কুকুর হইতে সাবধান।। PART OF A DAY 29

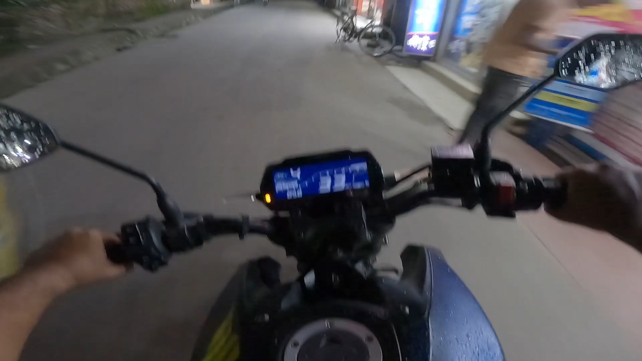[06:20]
এখন সময় হচ্ছে হলো 8:58 বাজে, অর্থাৎ 9টা কিন্তু প্রায় বেজে গেছে। তো আমরা কিছুক্ষণ সময়ের জন্য হচ্ছে বিবি পুকুর পার চলে আসছিলাম, এখানে তারিফ বন্ধুর একটু কাজ ছিল, কাজ শেষ এখন হচ্ছে আমরা আবার চলে যাচ্ছি। আমিও তো নতুন লাভ যাইতেছি, তুই তো তাহলে তুই চল।
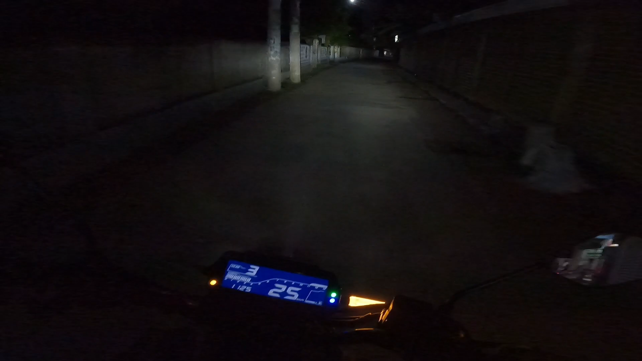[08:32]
আচ্ছা তাহলে হচ্ছে একটু ভালো রাস্তায় উঠি, তারপর হচ্ছে আপনাদের সাথে আজকের জন্য বিদায় হই।
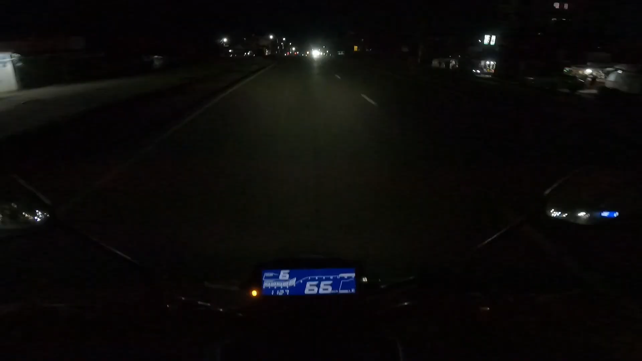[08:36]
11:27 বাজে আর দেখতে পাচ্ছেন হাইওয়েতে উঠে গেছি। যখন একটু বেশি রাত হয় তখন হচ্ছে আমি সবসময় চেষ্টা করি এই হাইওয়েটা দিয়েই হচ্ছে বাসার দিকে যাওয়ার,